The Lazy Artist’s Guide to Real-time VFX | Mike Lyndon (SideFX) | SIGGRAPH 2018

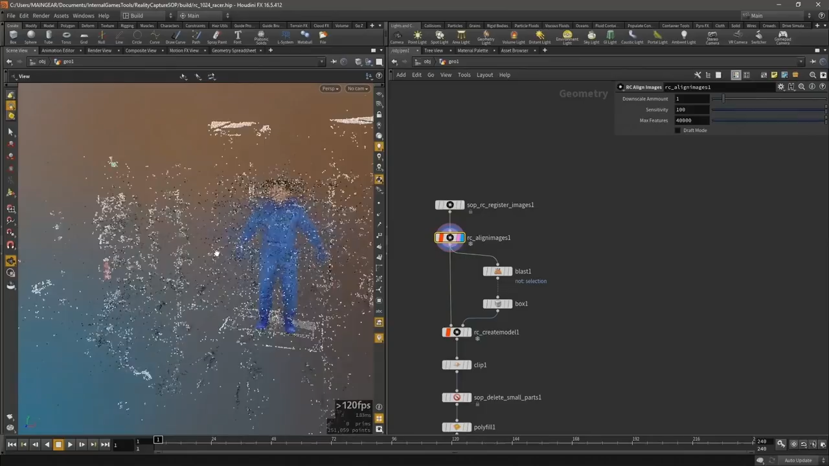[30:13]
We're essentially taking what's good about Houdini and good about RealityCapture and doing it in one workflow.
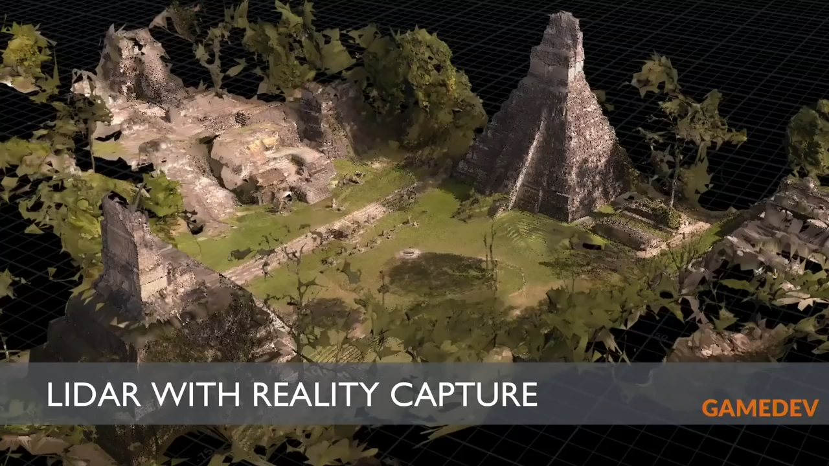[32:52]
Um, and to that point, uh, the thing that we were working on at GDC was also the LiDAR capabilities. So you can now also bring in LiDAR data, uh, use it with reality capture and our, our workflow and generate your environments, um, within Houdini. Something else, uh, that I wanted to point out, uh, is delighting.